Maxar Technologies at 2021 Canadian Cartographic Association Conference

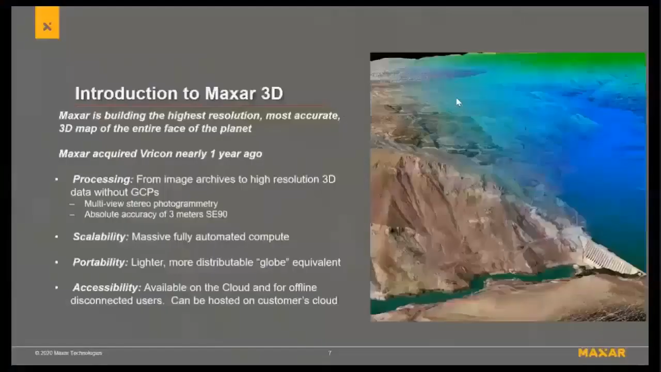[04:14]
Like this is the big part of today's presentation is the idea that optical imagery is the key ingredient to making 3D. And that's happening through stereoscopic processes. But it's really important that those inputs that are coming in are the highest resolution, most accurate information available. And that we have this vast amount of look angles to do what's called multi-view photogrammetry.
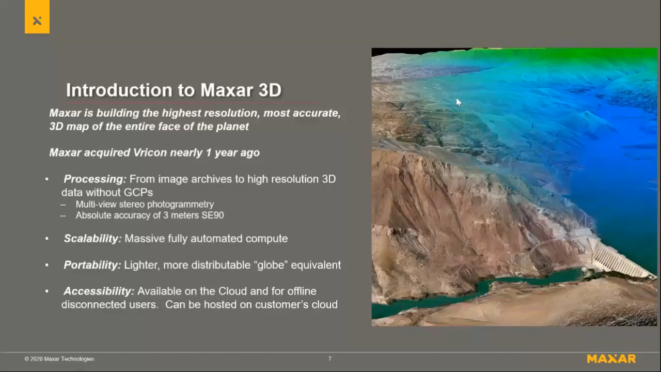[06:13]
So we can store this massive amount of data and either put it into the cloud for accessibility there or put it into customers clouds so that it is accessible and not just some massive data set that can't be accessed. So how does this process work? This is kind of the nuts and bolts of what's going on.
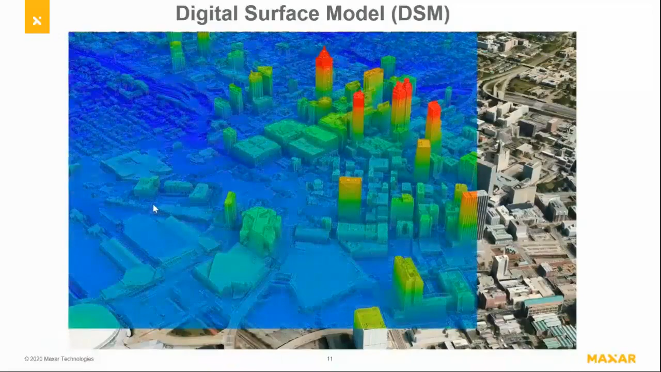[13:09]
That's the DSM. This is the true ortho. This is a bit confusing because it's tilted to match with the other data sets.
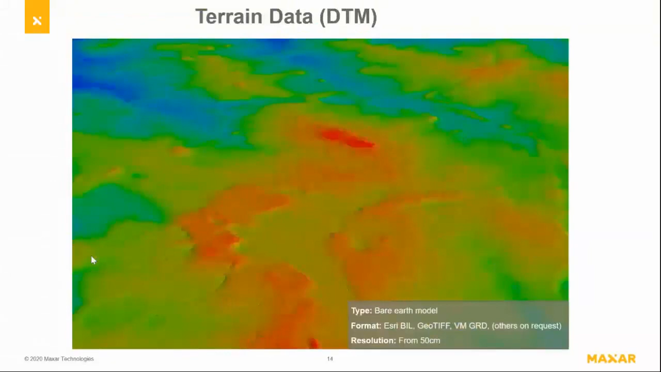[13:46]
products like the DTM where we edit the bare earth. And then the final product, this vector product where we utilize that classification, derive vectors from it, sharpen those vectors up to get as close to 90-degree corners and angles as we can,
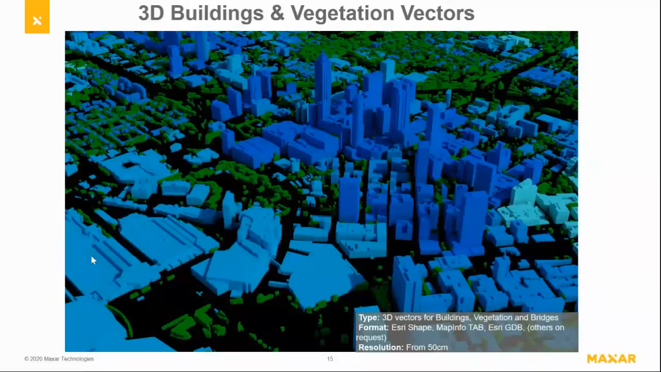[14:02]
and then extrude the heights directly from the DSM product.
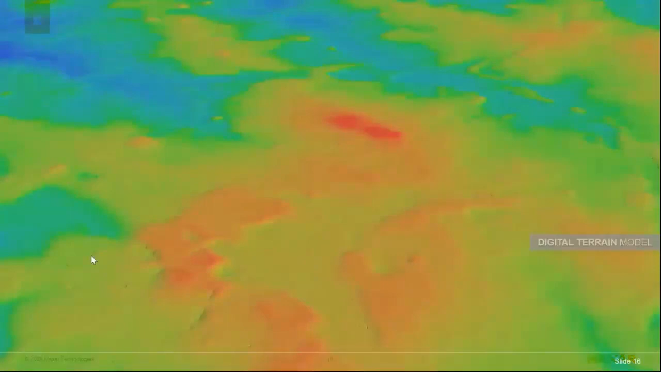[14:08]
So just watch them build through here. This again shows that idea that they're perfectly co-registered to each other. So the idea that if you need to understand where classifications fall within building vectors or things like that,
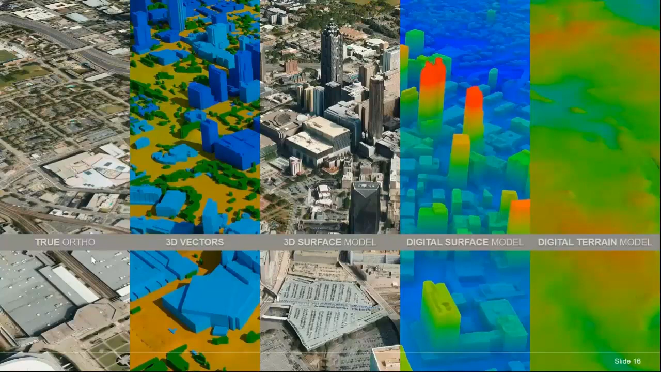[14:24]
the classification layer is not going to bleed outside the building vector. It will be perfectly contained within the building vector.
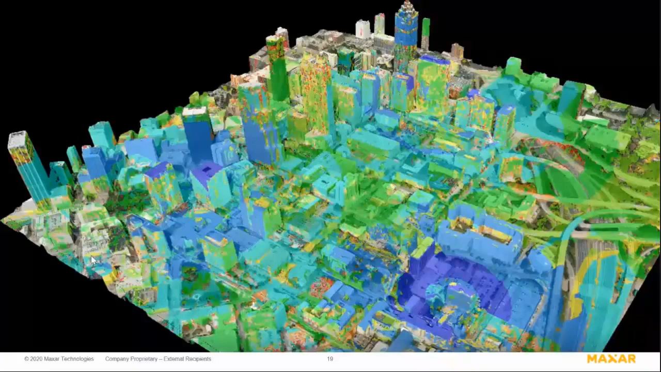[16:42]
They utilize that data in conjunction with planning tools to sort of run simulations like the one you see here, which is actually a ray tracing simulation showing the number of bounces a signal will do off surfaces before it reaches its final destination. One minute, Ryan. Oh, great. Okay.